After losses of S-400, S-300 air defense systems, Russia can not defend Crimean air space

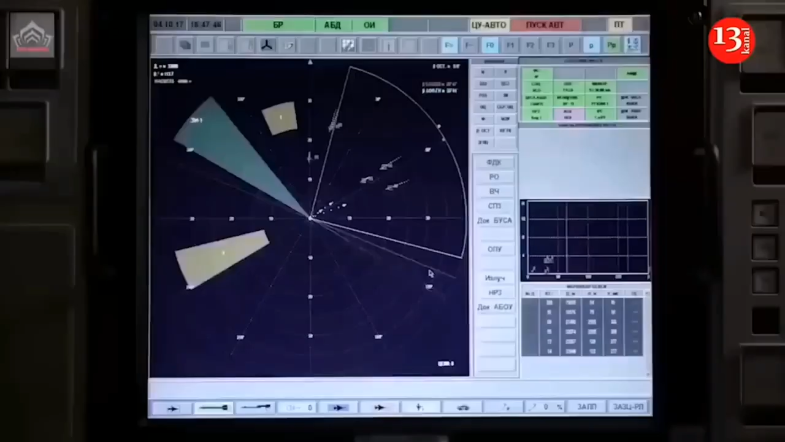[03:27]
The Krasukha 4 is a jamming station control
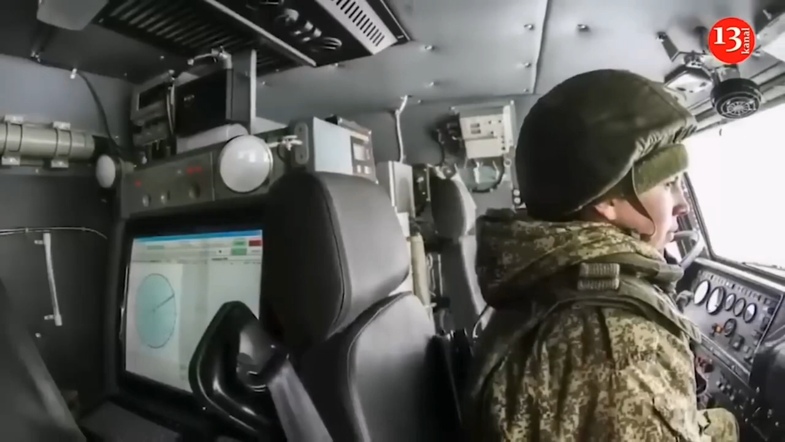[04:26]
This system is capable of disrupting the radar systems of enemy strike and reconnaissance aircraft,